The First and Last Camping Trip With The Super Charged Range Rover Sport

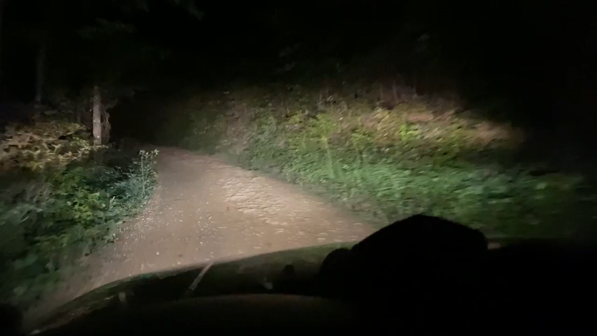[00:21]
Pretty much summed up our 6-hour drive, and we are on dirt road with a little bit of rocks, which is cool. So we're looking for a camp spot now. We're not looking for anything too crazy. We're just trying to find a little cutout that we can sleep in and stay the night. And yeah, kind of crash for the night. Both very tired. It is almost 12:30 at night. And suspension fault. Awesome. This is why I love Range Rover.